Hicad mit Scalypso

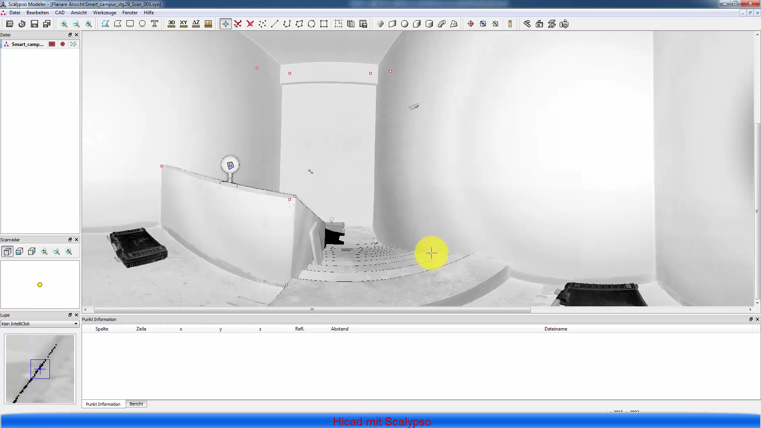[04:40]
muss ich natürlich die punkte exportieren zum beispiel das heißt immer wenn es da unten leer ist habe ich diese punkte auch mit übergeben